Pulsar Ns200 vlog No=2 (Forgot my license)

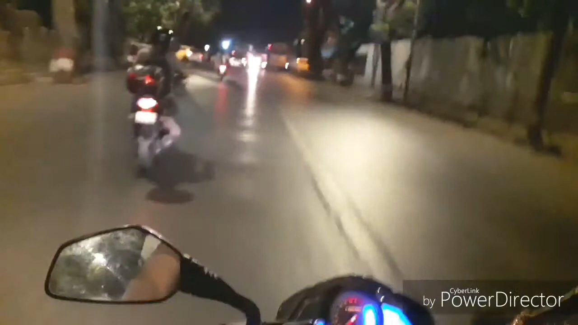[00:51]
so we can drive properly.
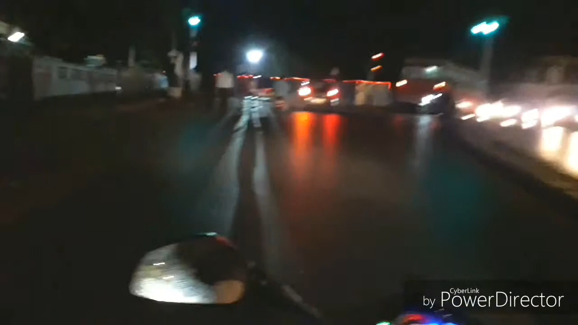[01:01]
The noise of that bullet is very irritating. It's very high.
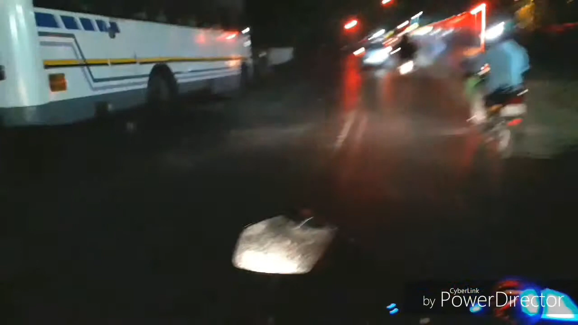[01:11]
And how rash he is riding. Without wearing helmet and without any safety. The work of metro is still going on and the traffic is increasing day by day.
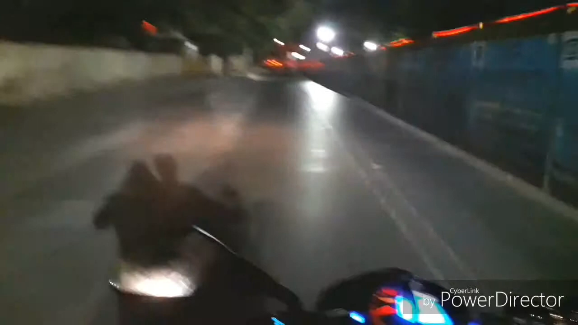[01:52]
This place is very silent and I like to ride at the silent place.
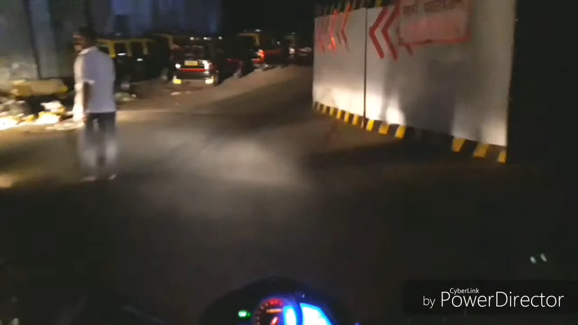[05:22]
Due to the metro board, we can't see the other side of the road and we get confused about the place where we are. Because of these boards, the people have to take a long U-turn. Afternoon, the road is full of traffic, this whole LBS Mark,